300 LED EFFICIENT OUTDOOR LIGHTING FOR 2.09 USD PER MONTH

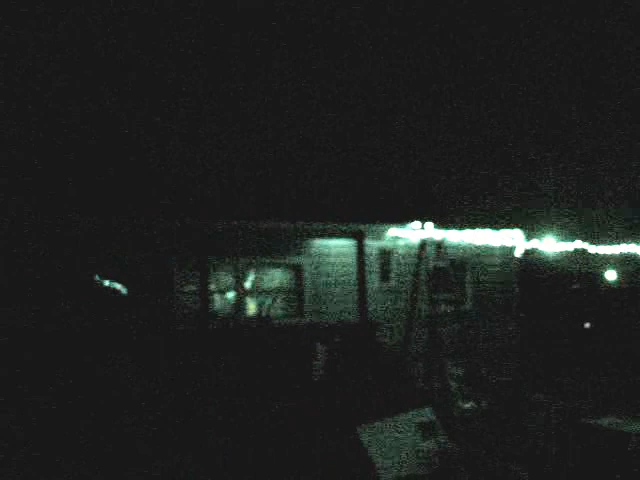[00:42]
And over there past it up to the edge of the house from right about center screen where the porch's roof is covering up some of them. All the way on over to the corner of the house, dead center of the screen there.
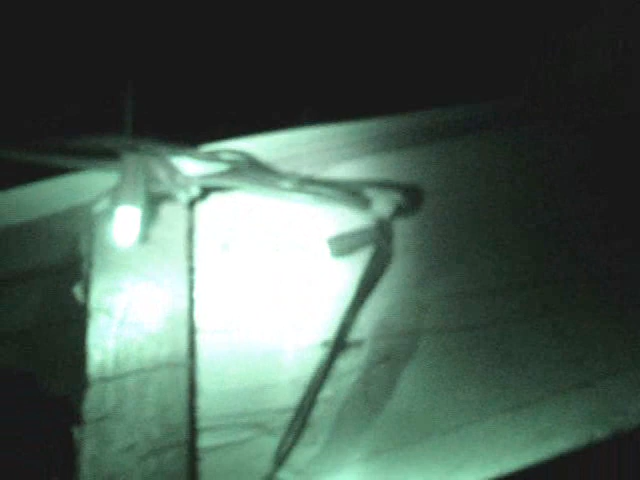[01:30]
And then tie wrapped together with a drywall screw up to here.
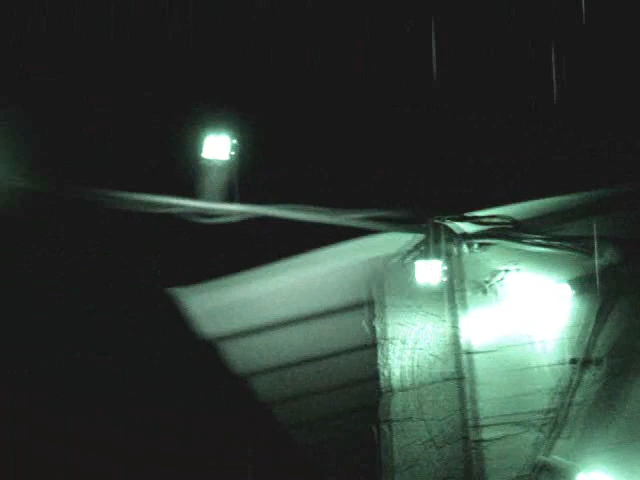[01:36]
And these lights are wrapped around it all the way up and over to the house. Looks like the motion sensor light kicked on.
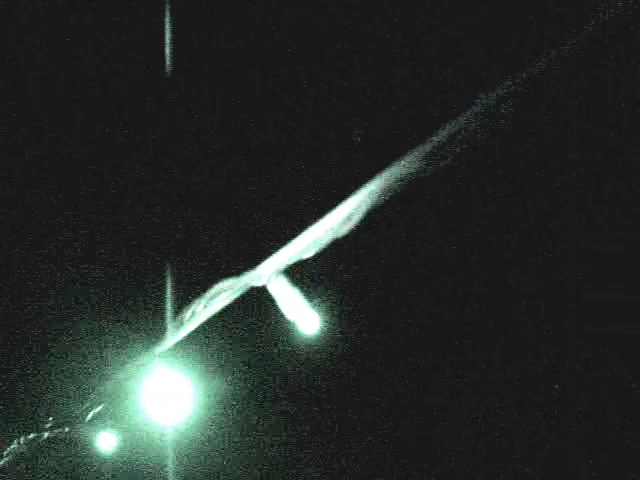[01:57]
three strands of wire that run the LEDs. And if I walk slow enough we can probably go down this without that other light coming on.
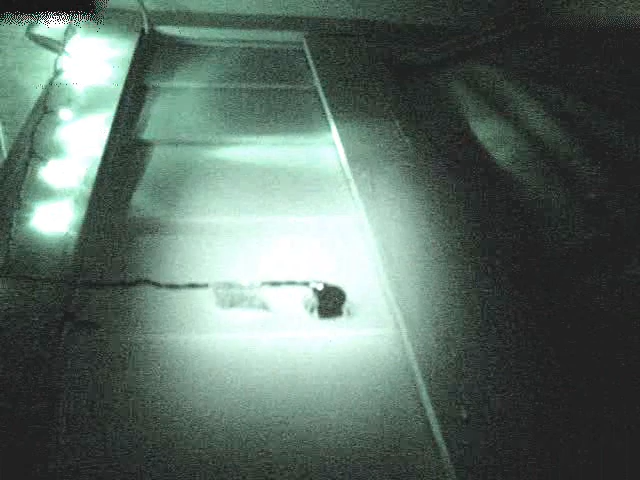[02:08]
Okay I'm underneath the sensor. There's where it plugs in. And these run up.
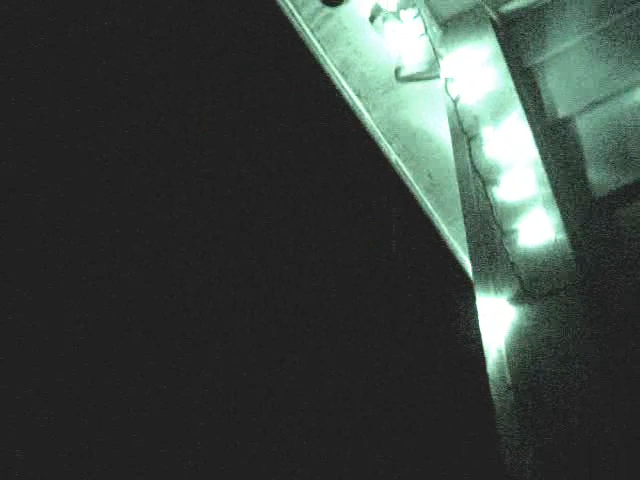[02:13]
And I'll turn the infrared LED away from everything.
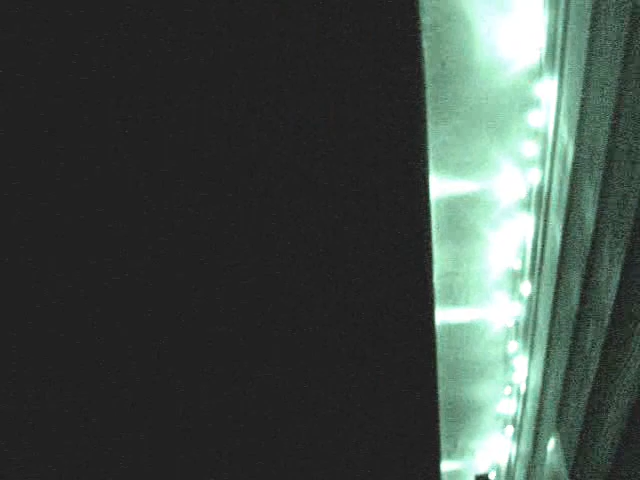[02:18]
Under the sensor so nothing should start up. They run all the way over there. And out on the end of the porch.
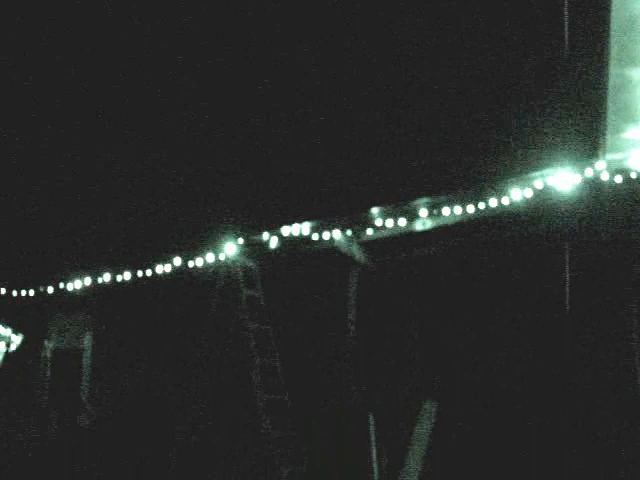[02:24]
Which is right there. Where you can see the ladder. And then the rest of it runs all the way on over there.